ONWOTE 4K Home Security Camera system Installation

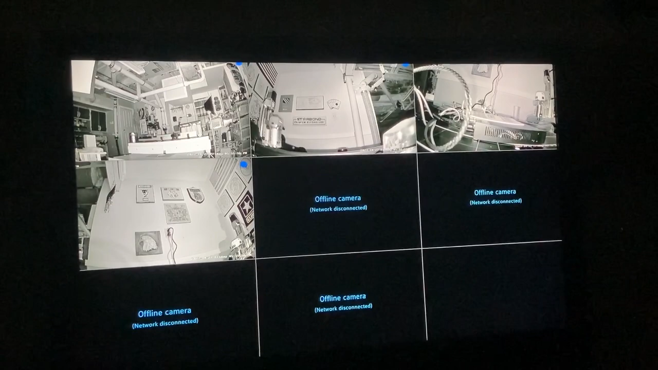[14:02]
And you can look at these images and they are absolutely fantastic.
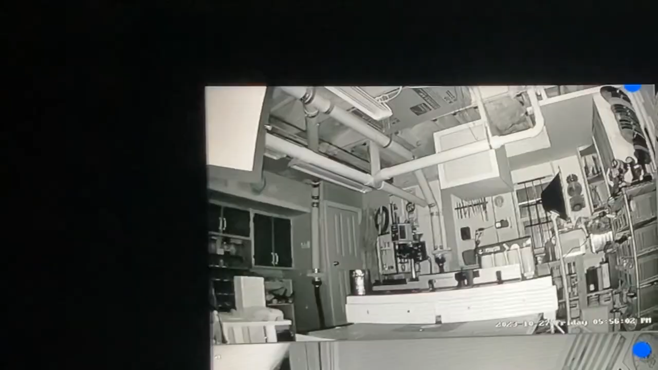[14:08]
A lot better than I had expected with no
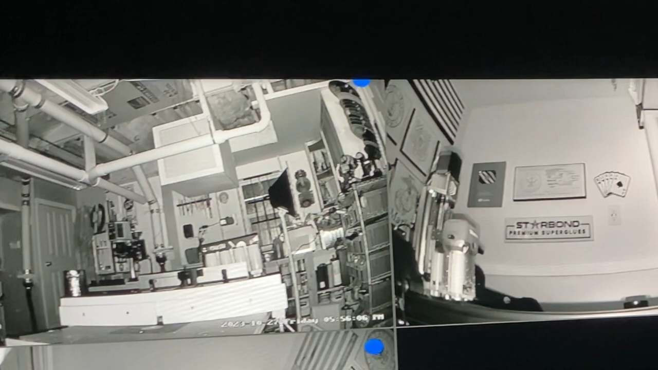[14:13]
light in the shop other than what is coming off this TV.
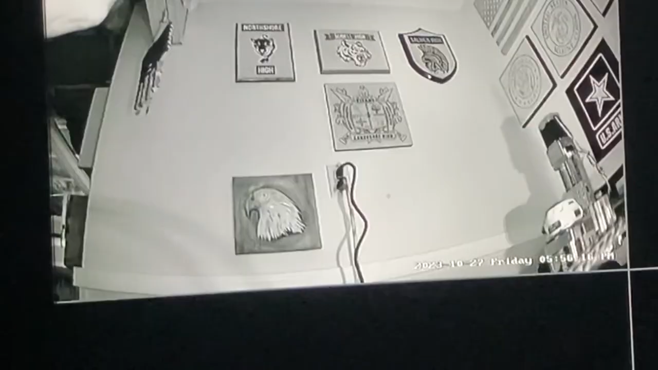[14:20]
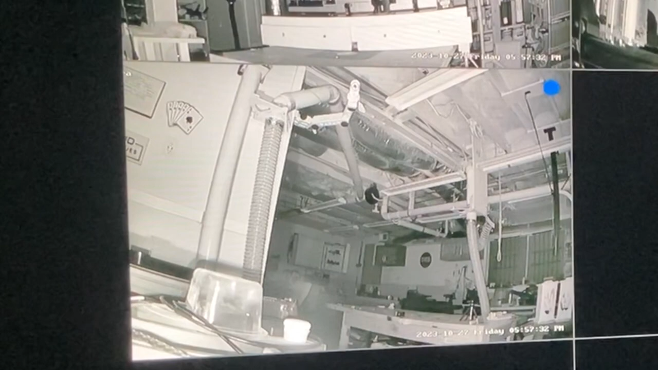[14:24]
I want to give you an idea just how dark it is. You can see the shop on this camera quite nicely.
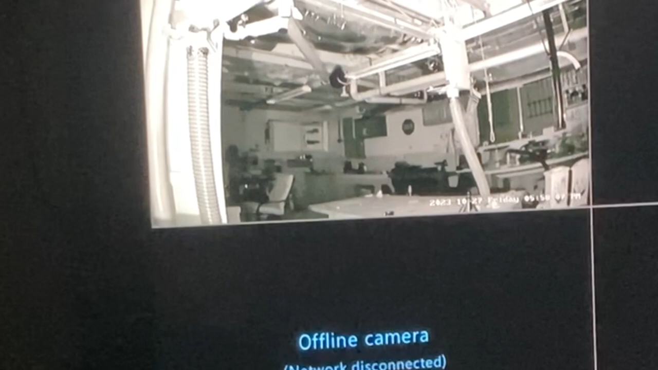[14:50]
it is doing a phenomenal job of being able to see in the dark.
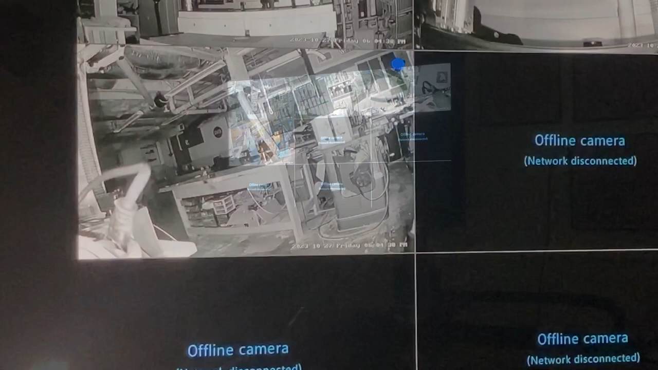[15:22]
Now I have this camera set and I'm gonna walk in front of this camera so that it'll identify me as being human and it will turn on that light and you'll see the difference. Now this is the smart technology that's available in this system.
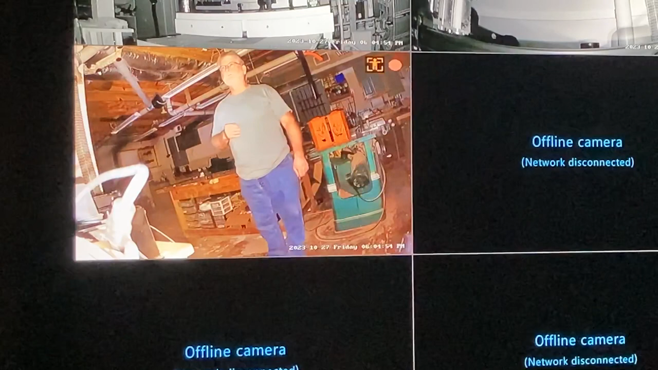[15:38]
That red box actually identifies a person.
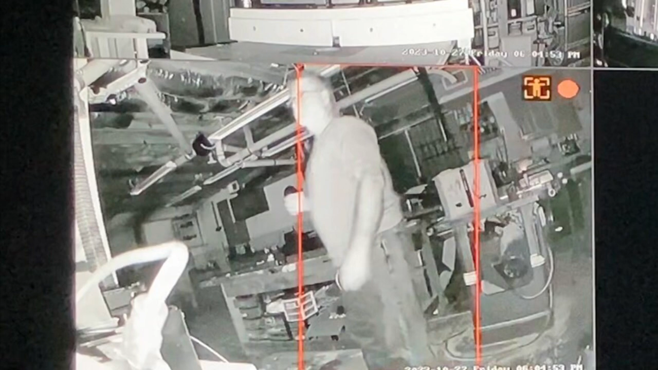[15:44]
It will also identify vehicles and of course that light comes on and now you have night vision that's in color.